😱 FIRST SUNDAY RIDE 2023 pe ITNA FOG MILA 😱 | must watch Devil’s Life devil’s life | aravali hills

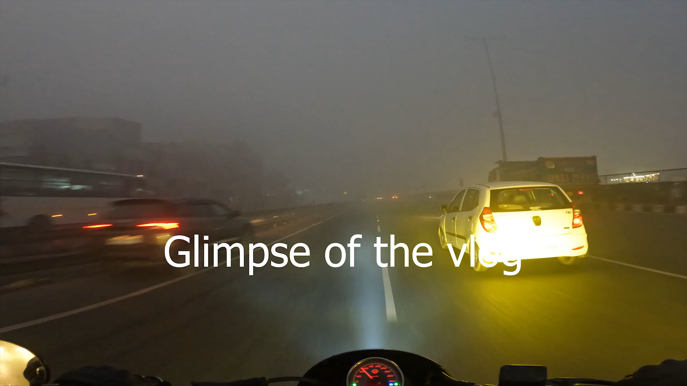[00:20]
तो भाई ये देखो, ये है फॉग का हाल,
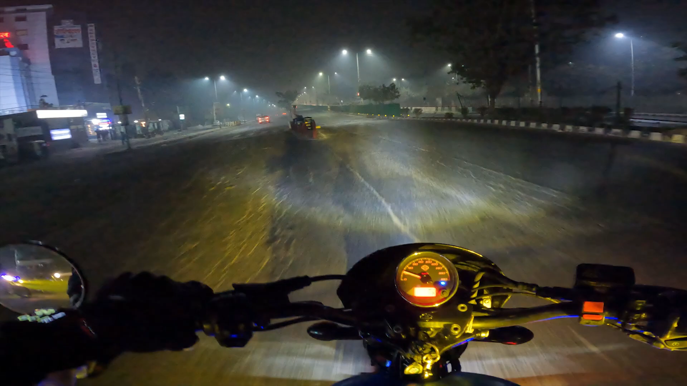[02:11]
सो गाइस राइड अपनी हो चुकी है चालू, ये अपने लेफ्ट में चल रहे हैं विक्की भैया और सारे राइडर्स हैं अपने पीछे। तो अब प्लान ऐसा है कि यहाँ से हम लोग जा रहे हैं गुड़गांव 24/7, जो कि एम्पियंस मॉल से जस्ट पहले पड़ता है हाईवे पे ही,
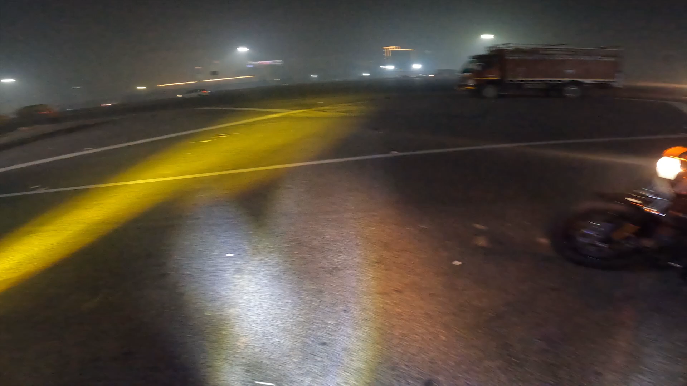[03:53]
तो भाई हम लोग पहुंच चुके हैं 24/7 गुड़गांव वाले पे, और ये रही अपनी सारी बाइकें।
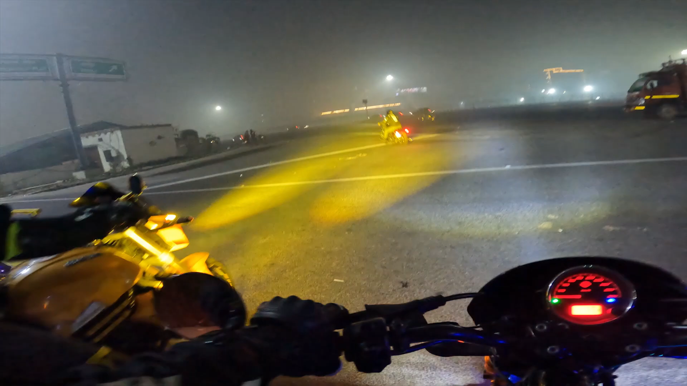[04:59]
है बट फिर भी कितना पैरों पे बचा लेगा और क्या, ऊपर थोड़ी ना बचाएगा।
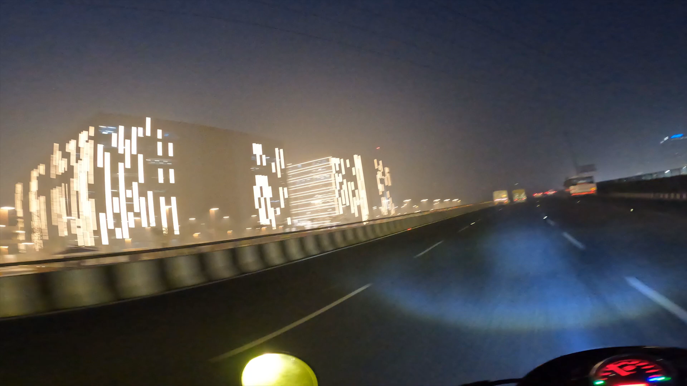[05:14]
तो भाई ये देखो, ये है फॉग का हाल और इतनी जबरदस्त फॉग हो रखी है ना, मजा ही आ गया।